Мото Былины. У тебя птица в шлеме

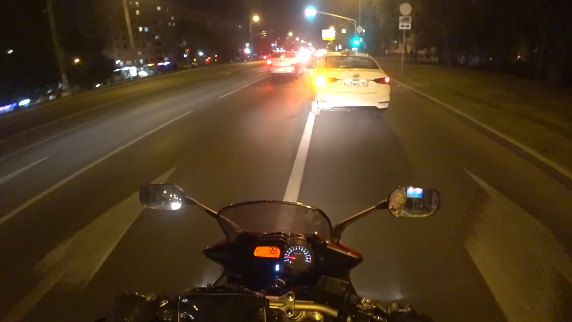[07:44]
вот дает чувак проебал короче момент то что здесь нельзя прямо ехать как нет блять по тормозам и там нормально мужик сидит сразу извинился да и там ну знаете как говорится по лицу видно но делать так нельзя ну нихуяся ты пал момент ладно понял что здесь нельзя с